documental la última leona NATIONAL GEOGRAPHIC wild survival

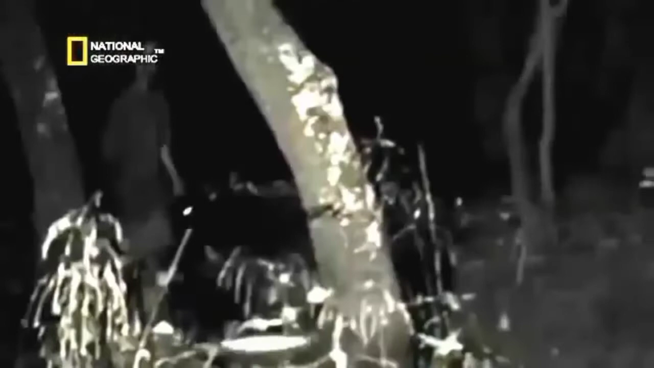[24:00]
Oí un ruido y miré. Allí estaba ella. La vi entre los árboles y no sentí miedo. Algo me decía que no había venido a hacernos daño ni a cazar.
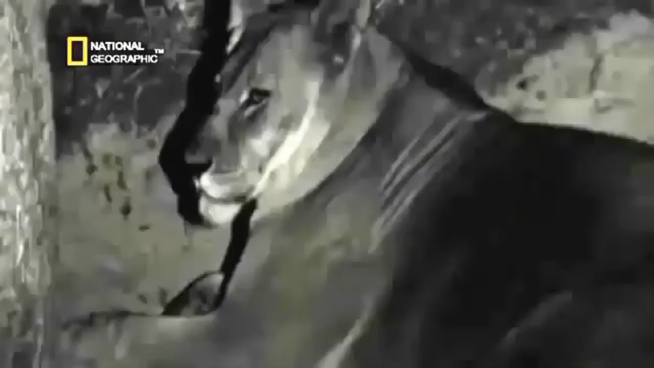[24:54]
La mayoría de las manadas de leones evitan el contacto con humanos.
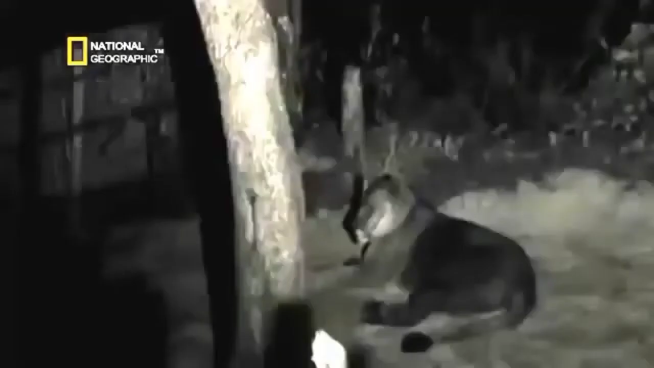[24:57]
Se ve que la soledad pesa demasiado sobre nuestra leona y cualquier compañía le es grata.